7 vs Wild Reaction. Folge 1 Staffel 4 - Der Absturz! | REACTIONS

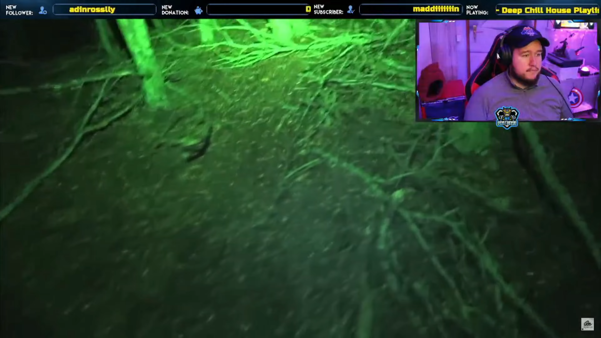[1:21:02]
Spuren und es gibt einige nachtaktive Tiere hier. Warum ist grün so krass, hä?